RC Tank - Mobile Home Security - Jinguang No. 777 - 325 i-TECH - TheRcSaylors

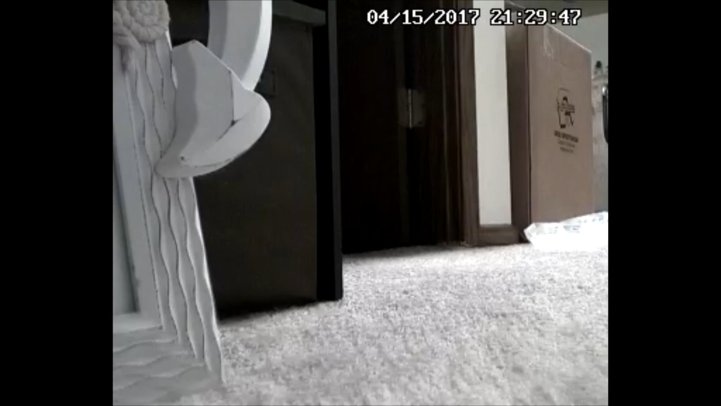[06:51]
So we had to bump the data rate down, which makes it a fuzzier image quality so that you can transmit that video signal faster.